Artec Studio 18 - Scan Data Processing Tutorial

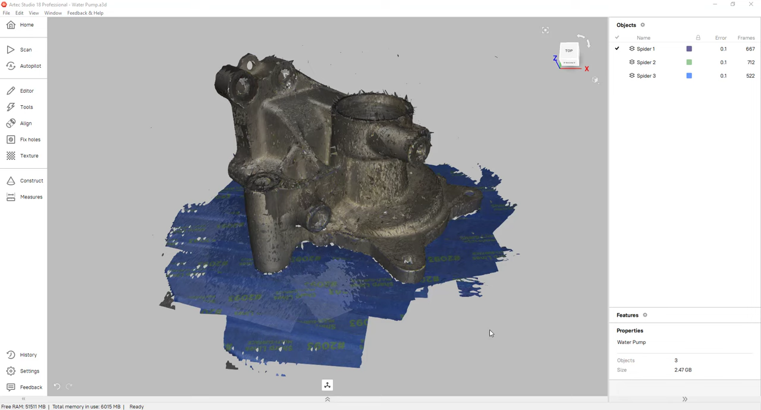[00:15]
For those of you that are unfamiliar with this technology, Artec 3D scanners can produce some really clean and accurate 3D scans. However, when you're done scanning, you technically don't have a mesh. What you have is a composition of hundreds or thousands of scan frames. This is what we refer to as raw scan data. And on any of your scans,
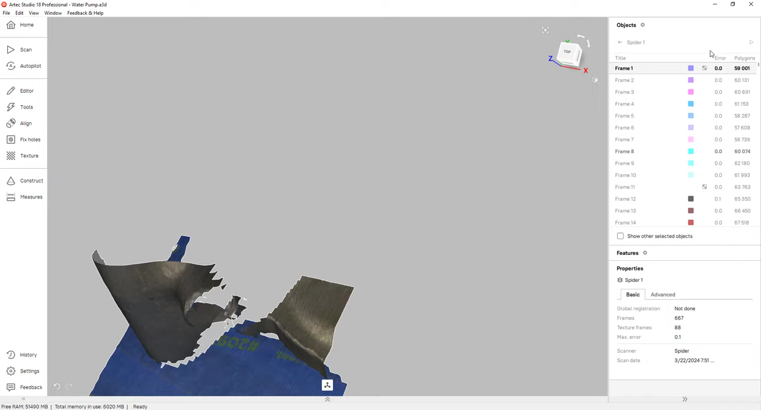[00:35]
you can actually double click on them and page through all of your scan frames if you want to.
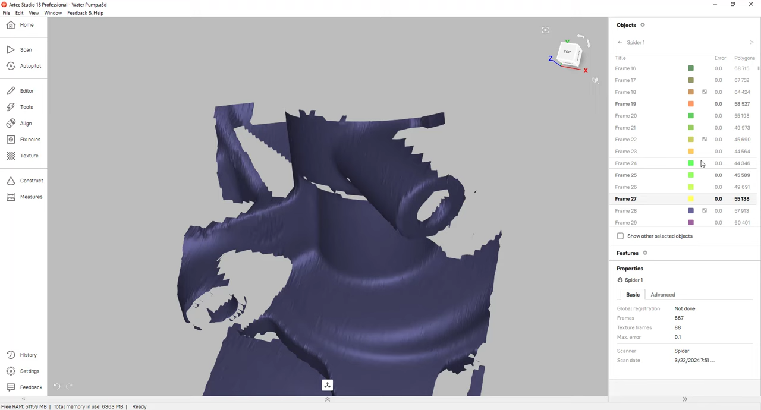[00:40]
So to obtain that clean and accurate mesh, we have to process and align all of these scan frames together.
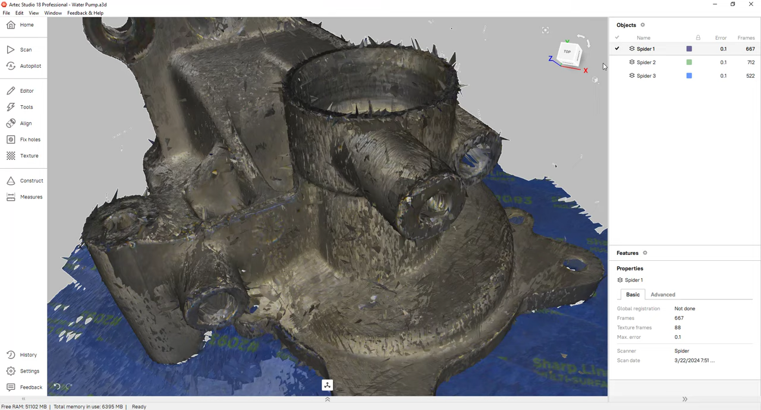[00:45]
So let's take a look at my part here. What I have is just a water pump and I have three scans. And usually the best practice for a small or medium sized part is to obtain a top scan, a bottom scan, and also a side scan.
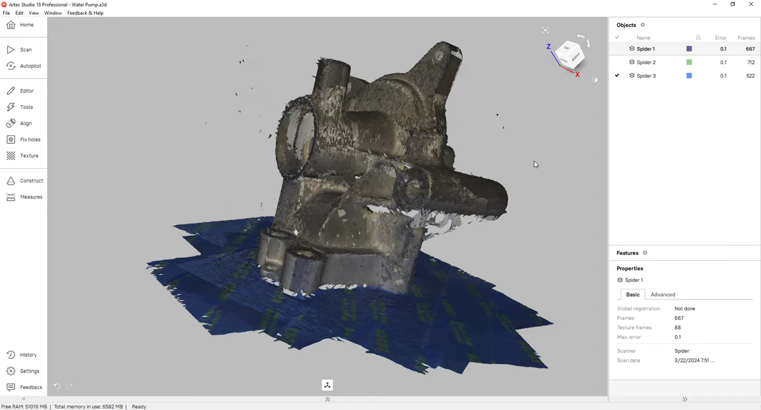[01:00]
So the reason we do that is to make the alignment process easier.
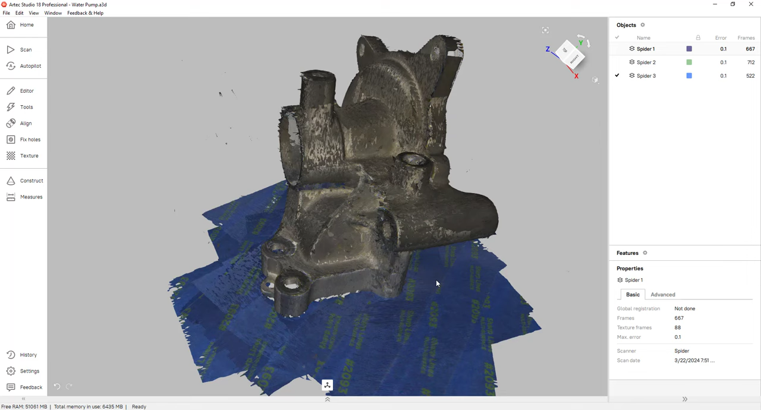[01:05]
When there's more overlap, it's easier for the software to align the three scans together. So to process these scans, the first step is to get rid of any unwanted data.
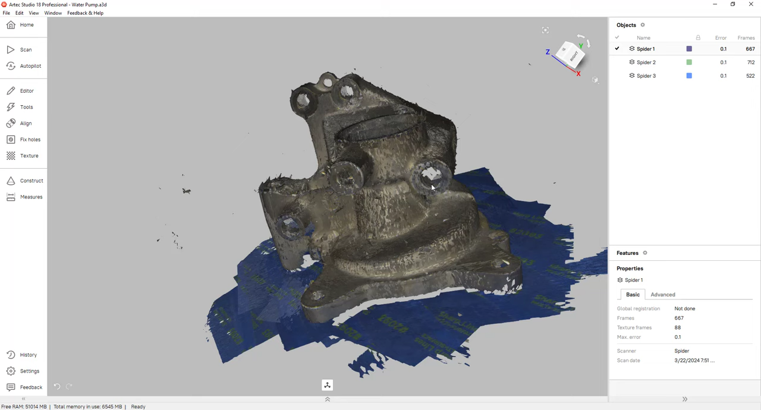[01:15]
In this case, all three scans have a base. So I'm going to go into the editor, click on the eraser tool. And what I'm able to do is select just the base so I can erase it.
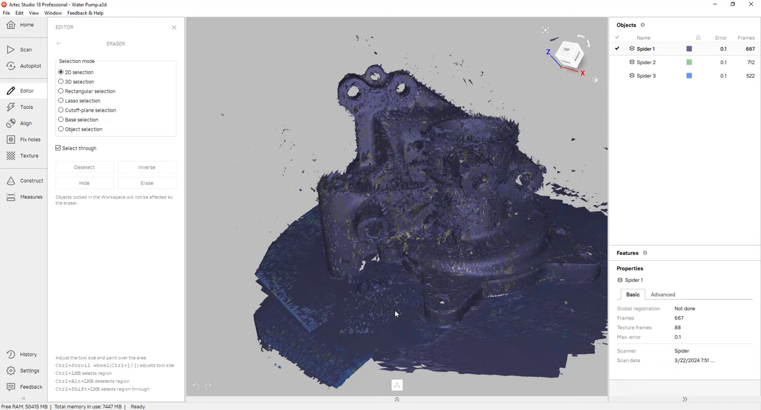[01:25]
I can click on base selection, hold control and click on the base. And as you can see, the software selects the base.
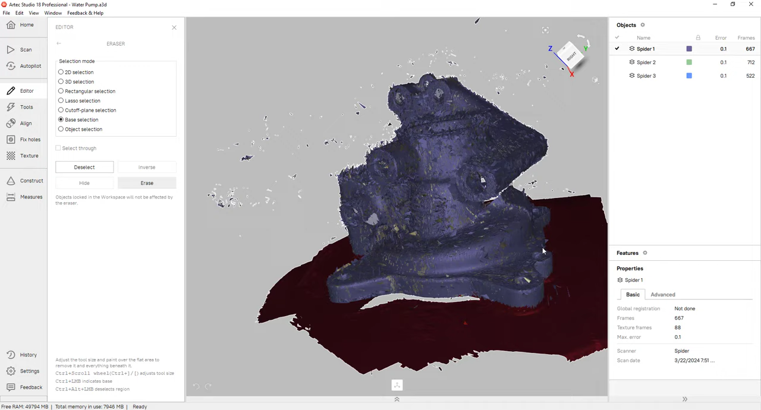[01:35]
Now, don't worry if you're going to get rid of a little bit of data. Remember, we have three scans and we obtained that data in the other two scans.
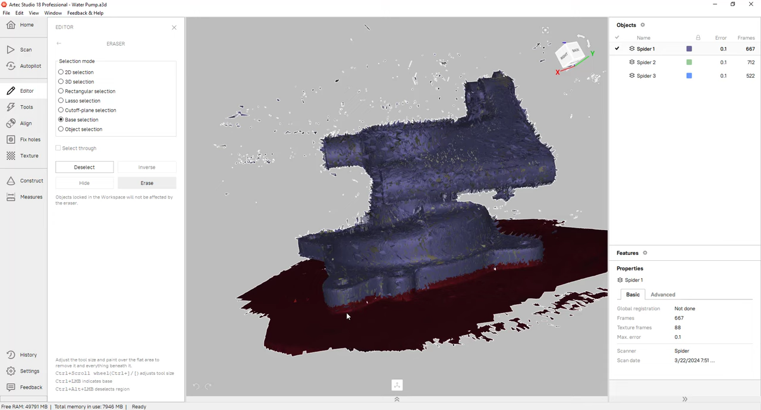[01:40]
All you have to do is hit erase and the base is gone.
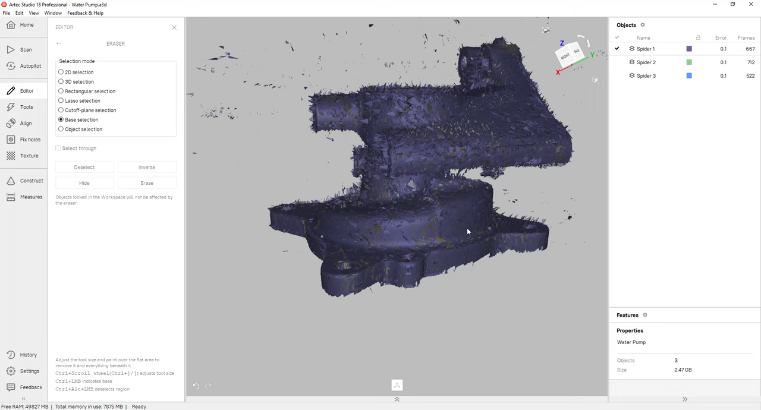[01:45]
Now I can do that for the other two scans. So I'll hide this one, turn on scan two and do the same exact thing.
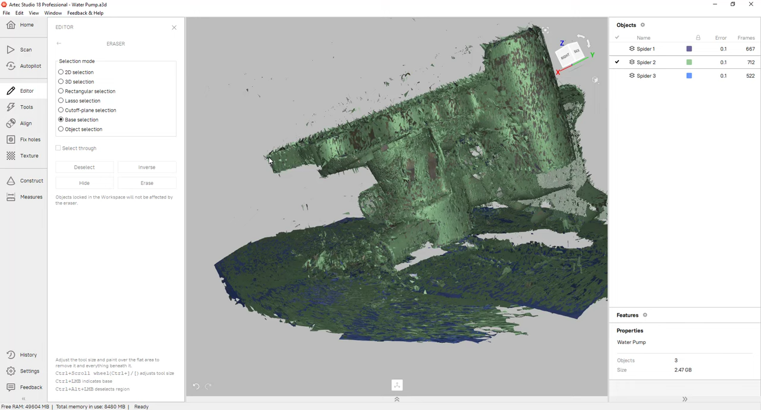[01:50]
I'll hold control and click on the base.
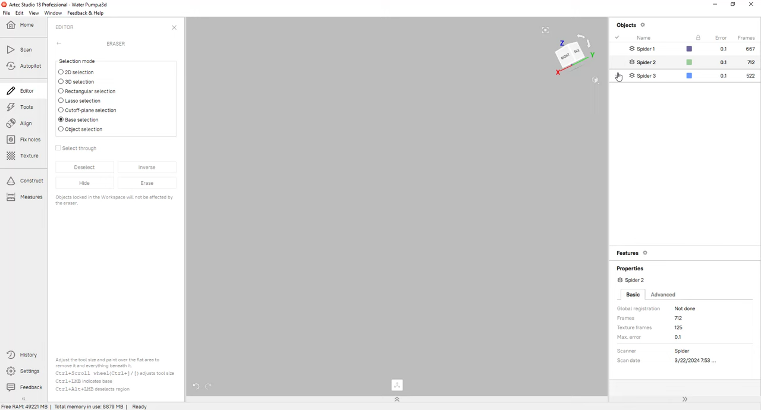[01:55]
Click erase, turn that one off and turn on scan three and do the same exact thing. Click erase.
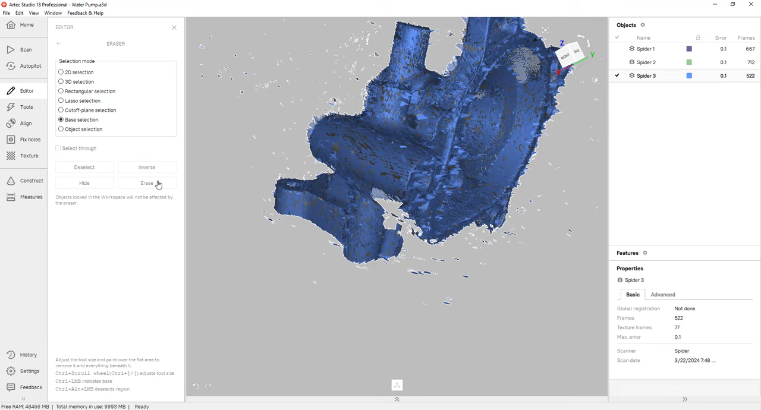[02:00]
The next step is to align all three of these scans together. For that, I'm going to click on the align tab.
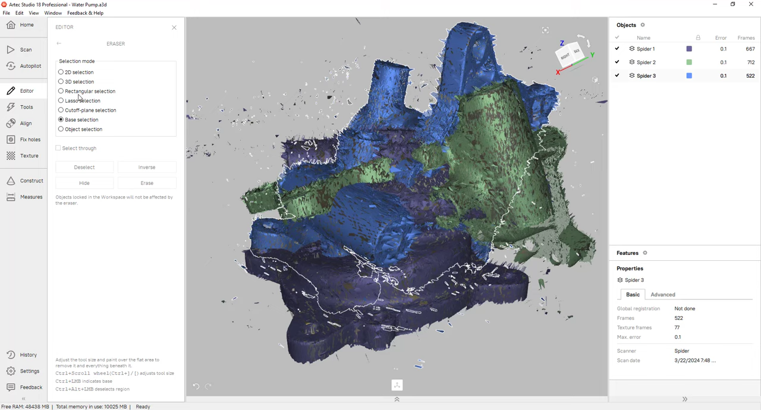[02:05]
The blue dot basically represents your registered scan, essentially your fixed scan. And the gray dots mean we're going to align those two scans to the first one. Now, because we have a top, bottom and side scan, we have plenty of overlap. So that means I can turn on auto alignment. And because I have all that overlap, the software is able to give me a really good alignment.
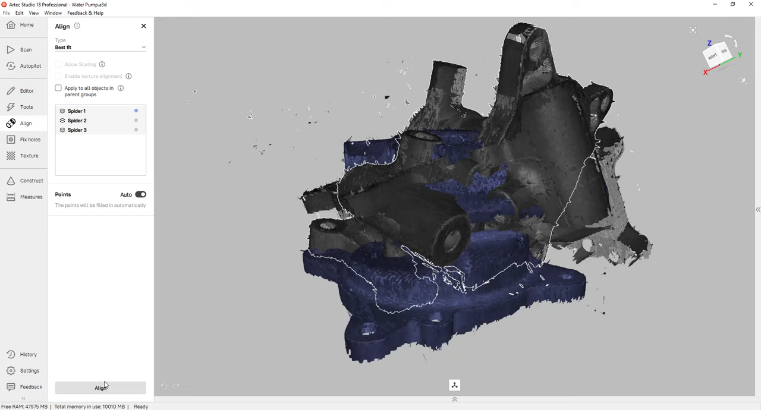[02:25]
All I have to do is click on align. And the software gives me a really good alignment. So we align those three scans together.
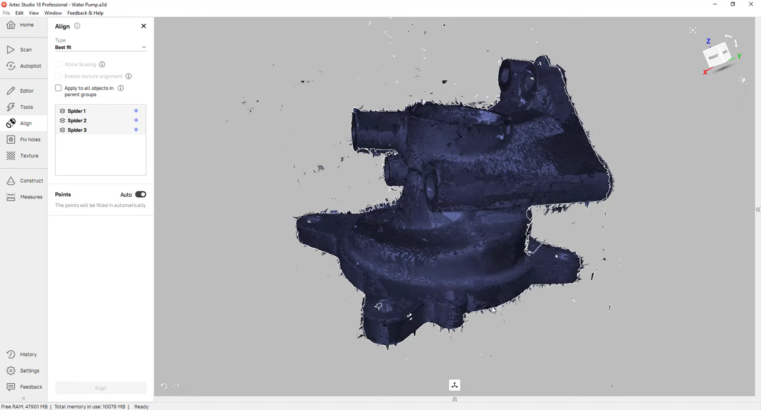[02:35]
However, we need to align the scan frames within those three scans. For that, we're going to click on tools. And the next part of the process is registration. This feature will align the scan frames from every single scan you have selected. I'll click on run. Depending on the size of your scans, this process could take a few minutes. As a best practice, we like to keep every scan under 2000 frames. So once that's done, you'll notice that we still have some floating data, some spike edges.
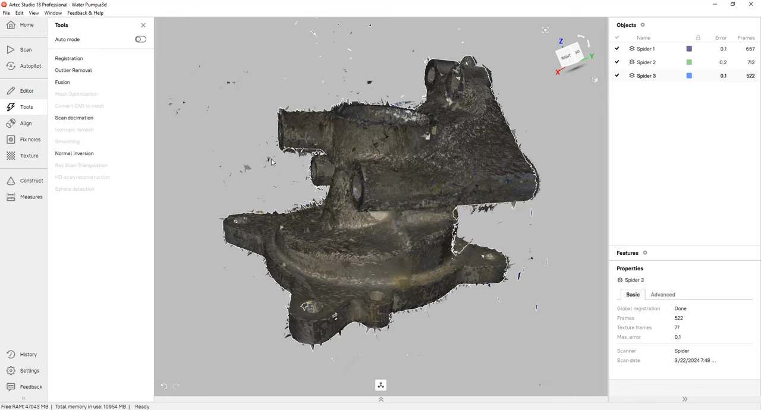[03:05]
We refer to this type of data as outliers. And if we want to get rid of that, we can click on outlier removal and run that feature. And once it's done, you can see that it got rid of all of those outliers. So we aligned all of those scan frames together, and we removed all of the outliers. The next step is to actually merge and fuse all of those scan frames together.
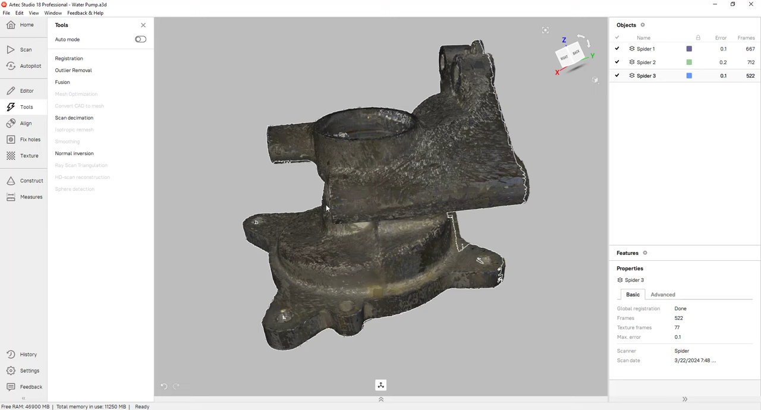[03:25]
So I'll go under fusion and click run. And as I mentioned before, depending on the size of your scans, this process could take a few minutes. And by fusing all of those scan frames together, the software creates an actual clean and accurate mesh.